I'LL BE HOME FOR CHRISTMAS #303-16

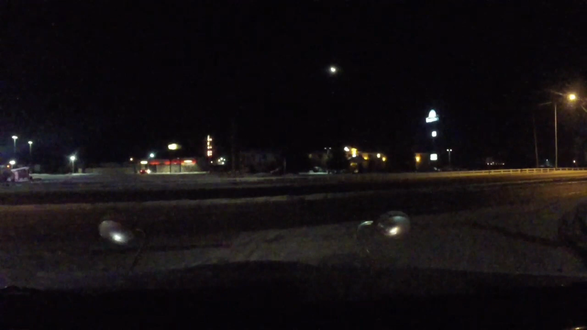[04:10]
Hopefully not today. We really gotta keep on it though. We hit Spokane before rush hour. Hopefully. Oh!
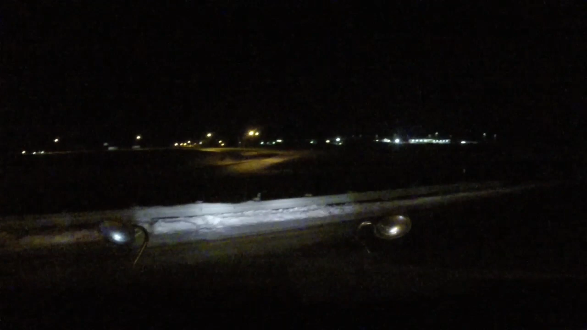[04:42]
So that, what we're gonna do, we're gonna get down the road here. Keep going. I hadn't checked the weather yet either. Ha ha! Funny, huh? Everything's cold and taking its time getting up and going. Ding ding! Yeah, we know there's a scale ahead. Well, inspection station. They never hardly use.